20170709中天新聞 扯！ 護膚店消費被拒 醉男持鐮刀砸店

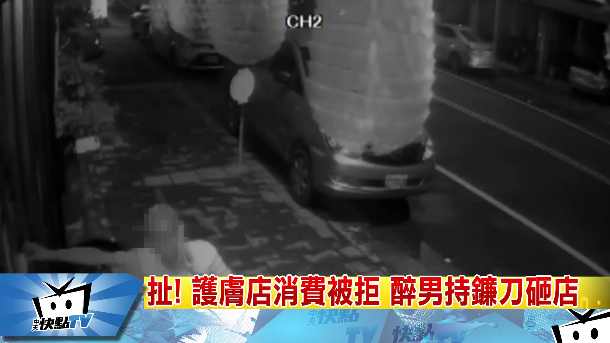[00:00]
嫌犯喝得醉醺醺，把吊灯砸爆还不够，挥舞手中大镰刀对着玻璃门就是狂挥猛砸，店面玻璃全碎了。